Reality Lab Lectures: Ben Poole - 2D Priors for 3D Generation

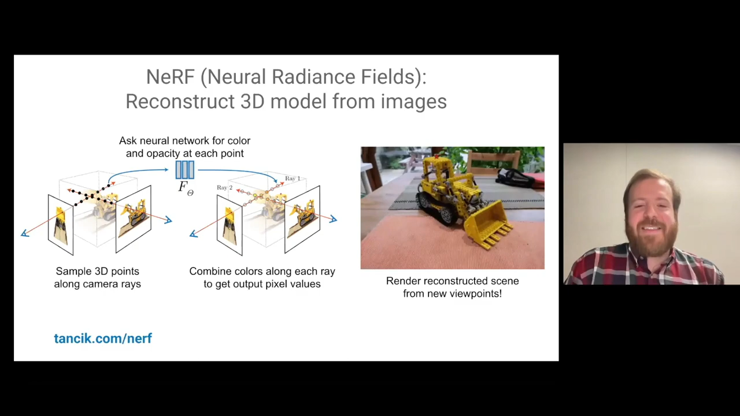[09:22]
build on top of nerf or neural radiance fields these are a really cool set of methods that have been designed to reconstruct 3d models from real world images so right now you can take your cell phone and you can